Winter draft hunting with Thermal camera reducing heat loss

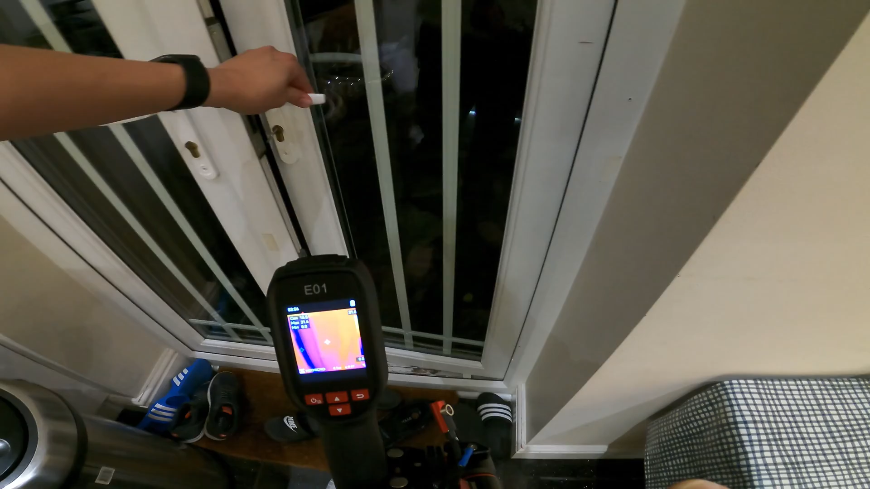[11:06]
And I guess it's easier just to weather strip that little part.
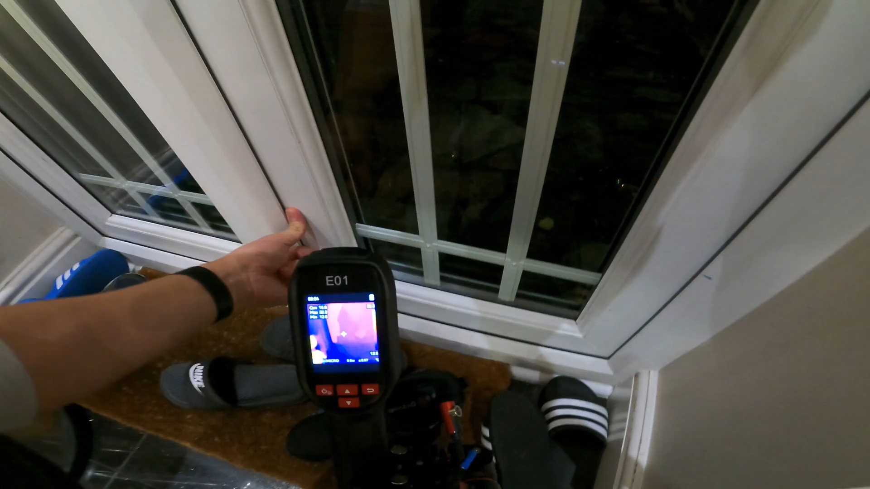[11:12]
So here you can see there's a big gap there. And it's not just a gap away, it's actually too short. So too late to get the builder back because 10 years is a long time. But I did manage to use a screwdriver to close the gap in the lock plate.
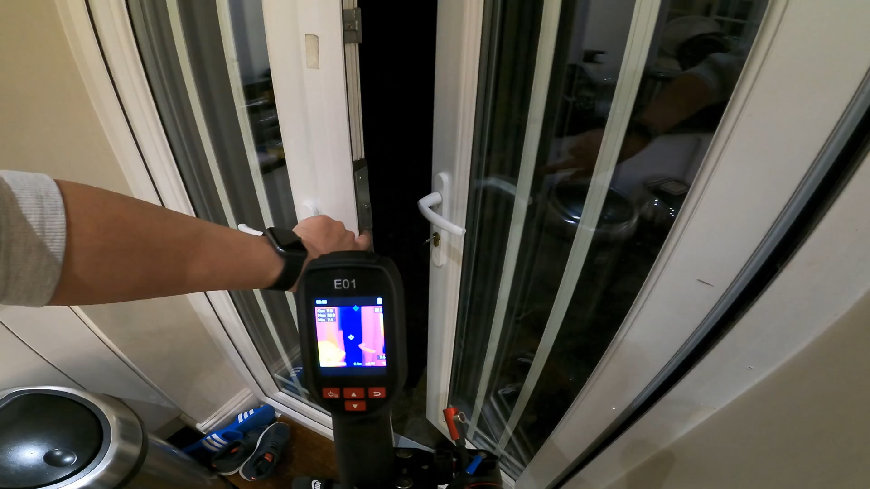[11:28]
So now the door closed a bit better.
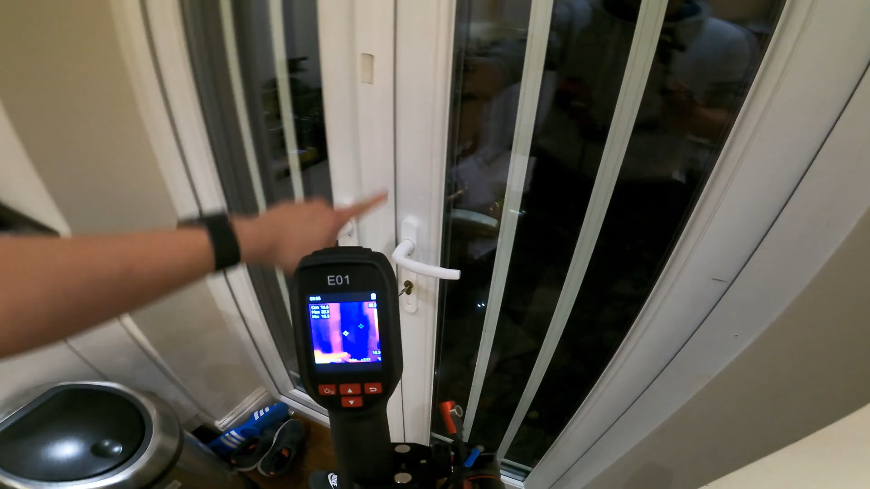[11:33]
So at least the top part, there is no big purple air coming through.
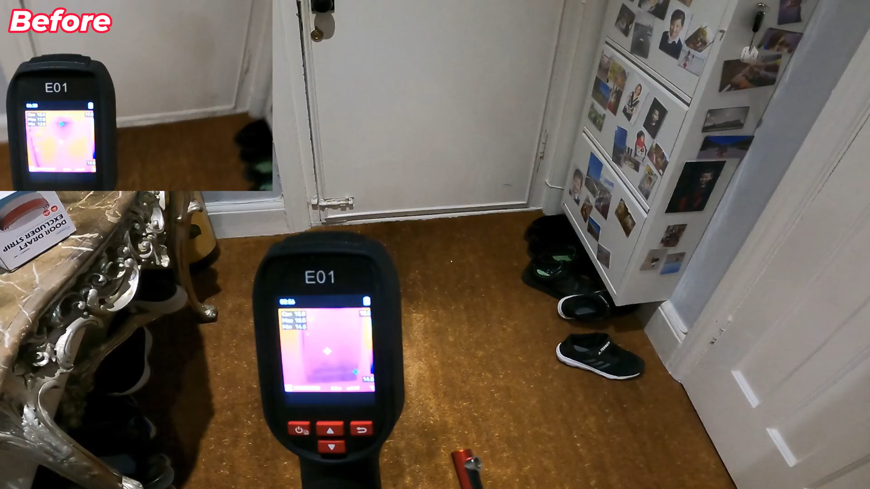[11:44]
And for our front door, I think this is as good as it can be. You can see still a bit of purple where the door lock is. That's the biggest gap of the door.
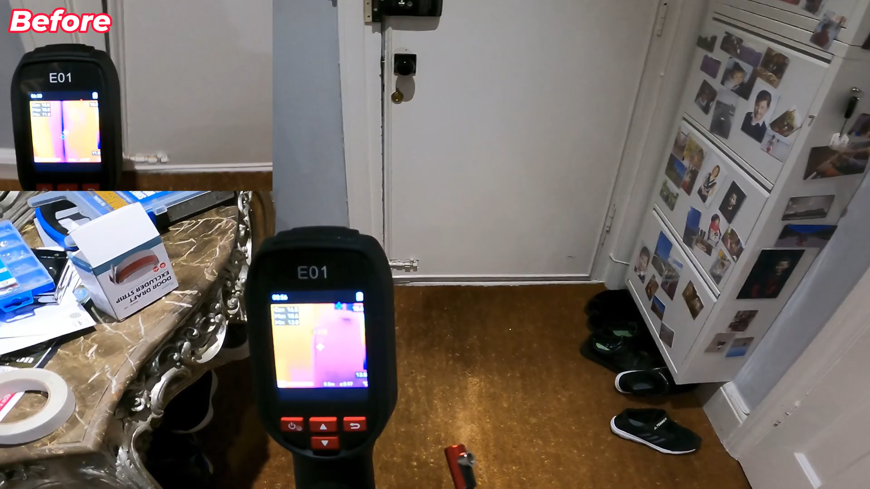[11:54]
But apart from that, the seal, the weather seal does its job nicely.
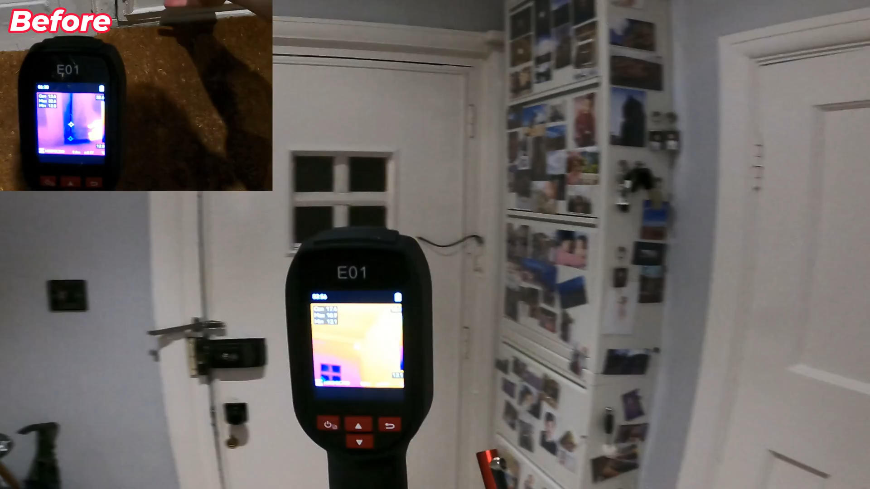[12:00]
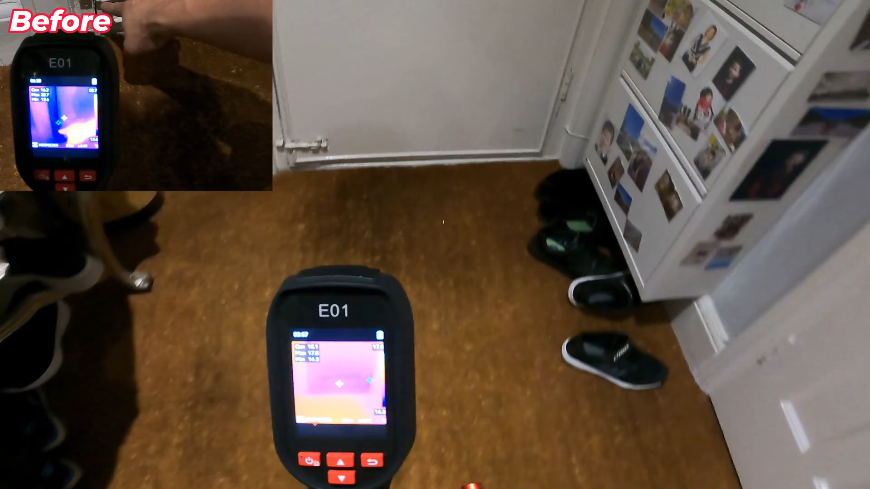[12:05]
Even the bottom, there's not much coming through now.
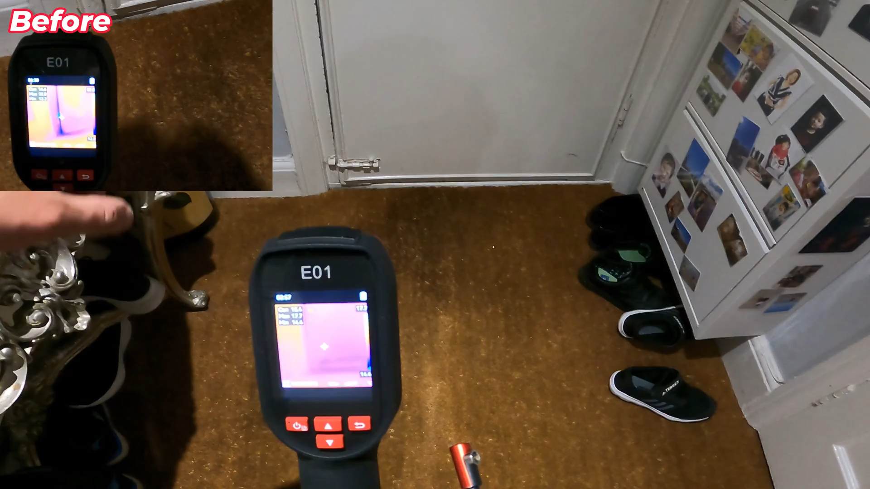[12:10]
There will be purple straight line, but there won't be like an area of purple because of the draft coming through.
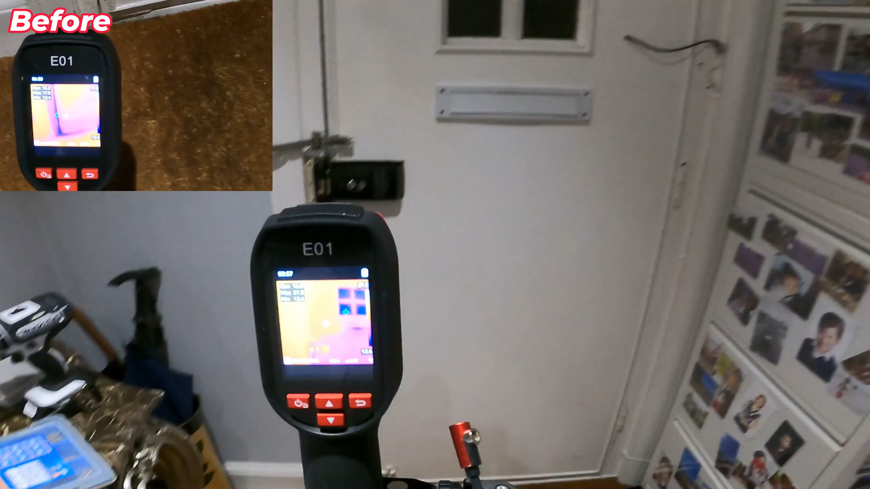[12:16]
And the letterbox as well. So there's still a bit of air coming through.
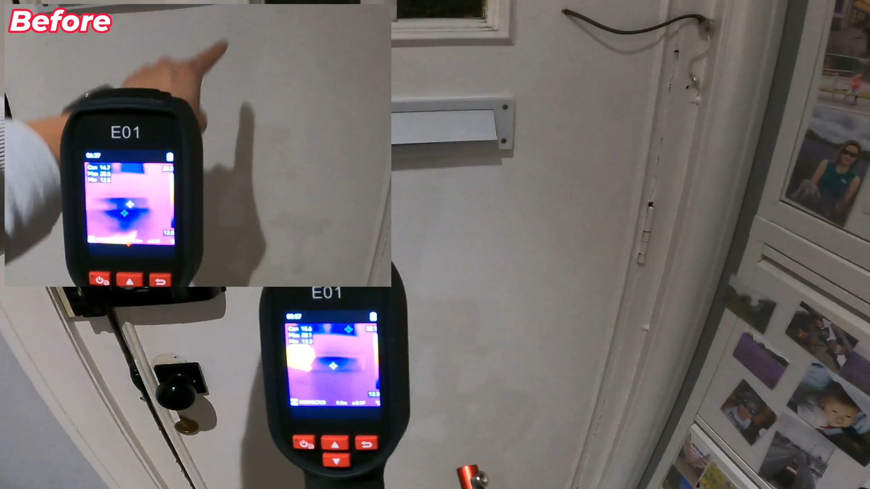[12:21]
If I open it, you can see dark blue, but the purple here is all gone.
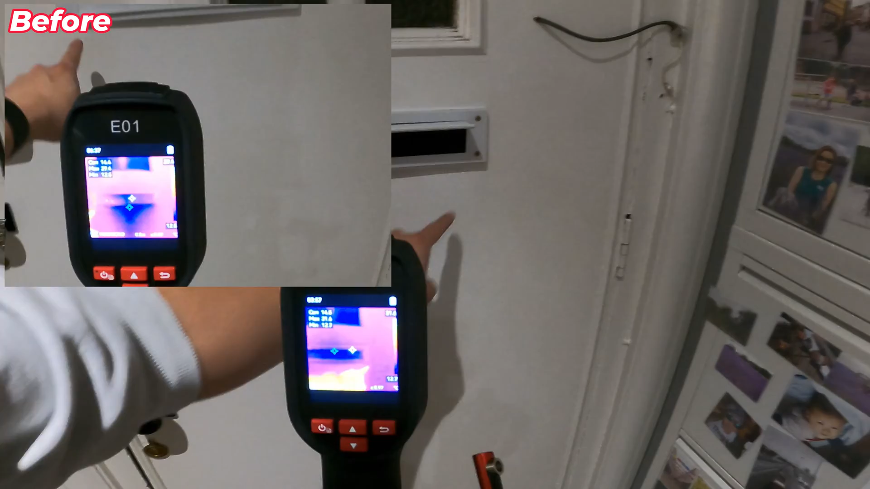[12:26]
Because I siliconed the bottom, so the air can only come through here.
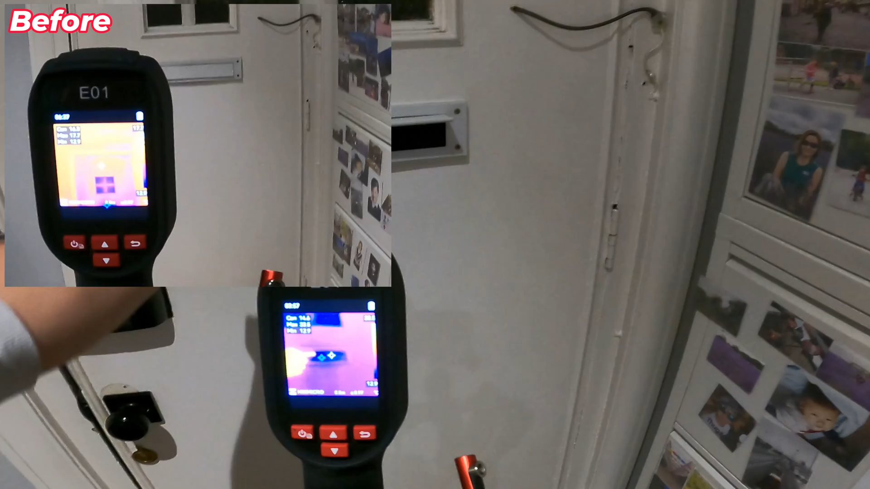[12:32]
And with the flap down, it's minimal. Here, unless I cut a piece of prospect, but it's too much a hassle, I would just leave it as it is.